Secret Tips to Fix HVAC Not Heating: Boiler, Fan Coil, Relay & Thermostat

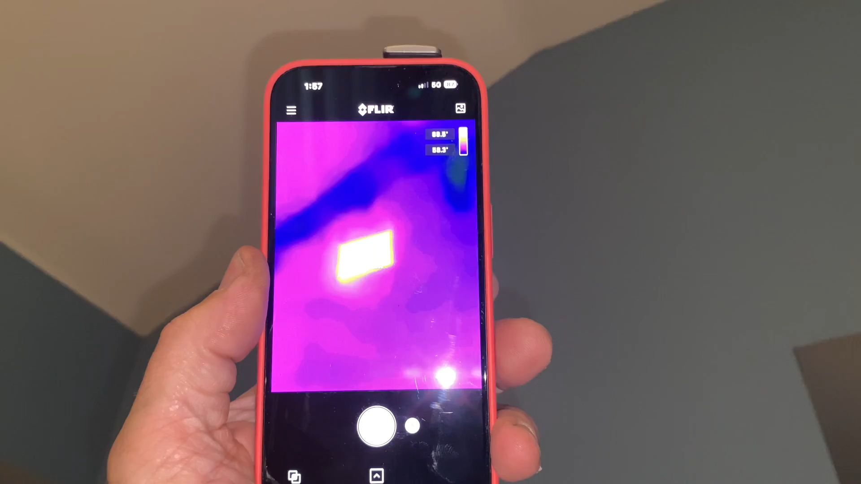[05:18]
Oh, so we had some heat coming out of there. Let's see if that zone is on. Zone four is on.
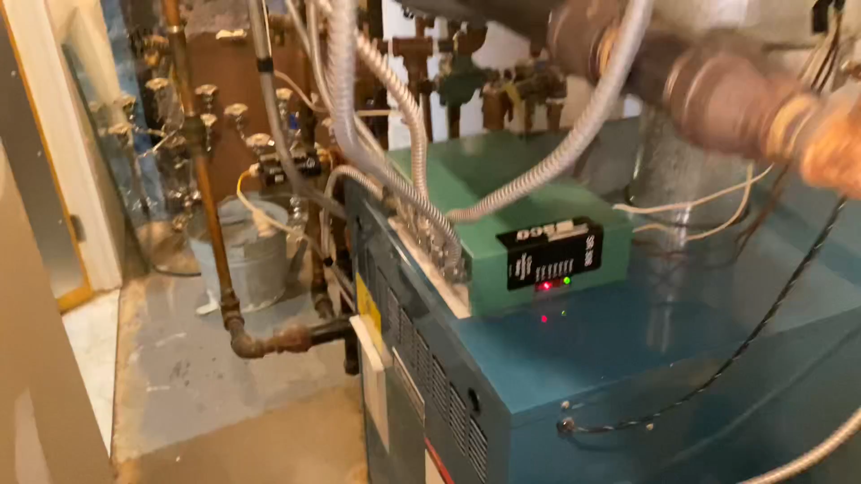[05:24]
She's hot. Hmm.
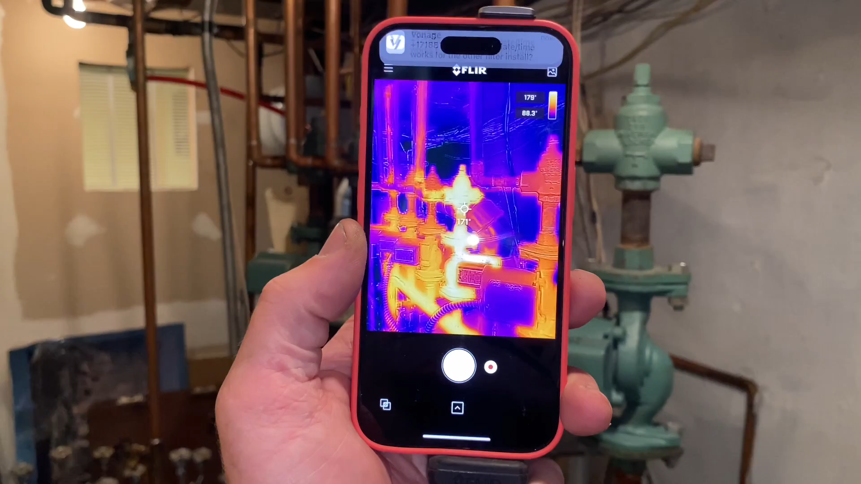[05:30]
There's the ladder. Here's the hatch.